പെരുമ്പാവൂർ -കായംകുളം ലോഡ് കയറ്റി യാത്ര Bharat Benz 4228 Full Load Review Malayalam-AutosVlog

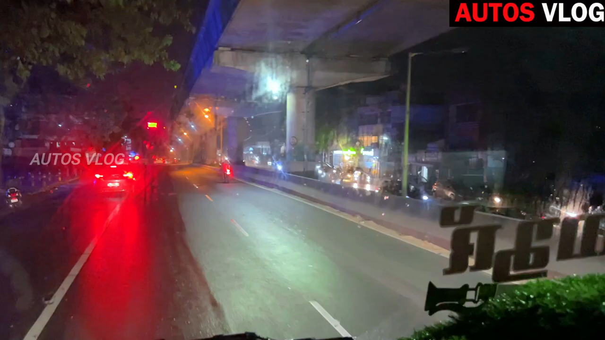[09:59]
അപ്പം ഇവിടുന്ന് നമ്മളിപ്പം ചെറിയ തിരക്കൊക്കെ കുറഞ്ഞ് ഇങ്ങനെ പൊയ്ക്കൊണ്ടിരിക്കുന്നു.
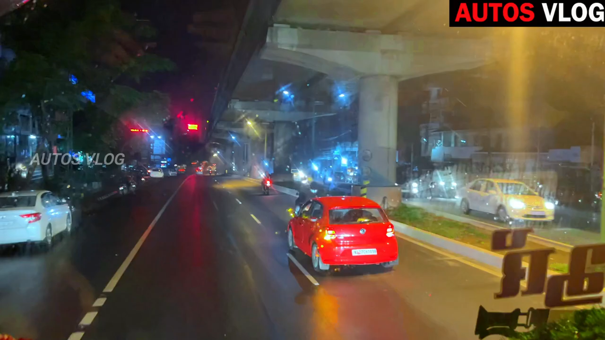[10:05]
9 മണി 10 മണി റേഞ്ച് ആകുന്നു. നമ്മളിപ്പം നേരെ ഇടപ്പള്ളിയാണ് പൊയ്ക്കൊണ്ടിരിക്കുന്നത്. എന്നിട്ട് ഇവിടുന്ന് ഇനിയും നേരെ നമ്മൾ അരൂർ ടോൾ റേഞ്ചിലേക്ക് പോകും.
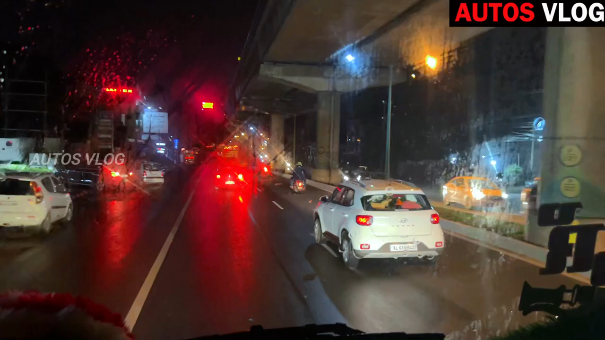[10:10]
ഇപ്പം നല്ല തിരക്ക് കുറവുണ്ട്, അതുകൊണ്ട് നമുക്ക് വളരെ എളുപ്പത്തിൽ അങ്ങ് പോകാമെന്ന് കരുതുന്നു.
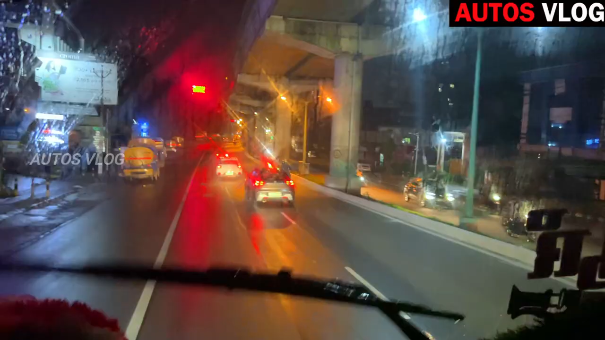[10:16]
അപ്പോൾ ഇവിടുന്ന് ഇനി നമ്മൾ നേരെ അരൂർ ടോള്, അവിടുന്ന് ടോളിന് ശേഷം പിന്നെ വണ്ടി തണുപ്പിച്ചൊക്കെ പോകത്തുള്ളൂ.